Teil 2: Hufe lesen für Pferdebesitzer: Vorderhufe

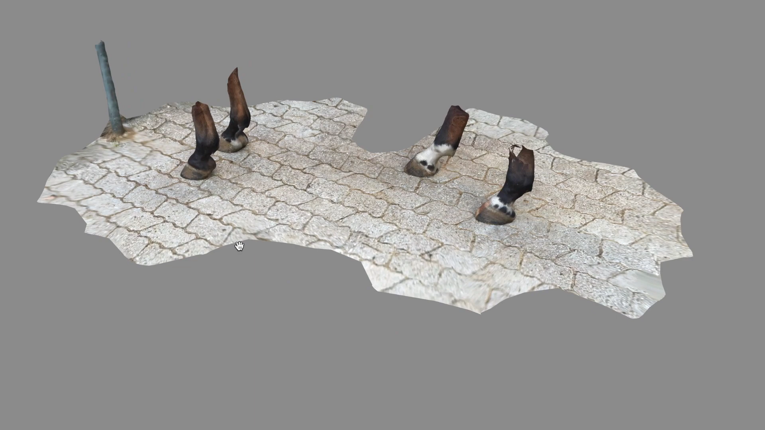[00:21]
das ist ja wieder nettes spielzeug ihr seht man kann das so drehen und sich aus verschiedenen perspektiven anschauen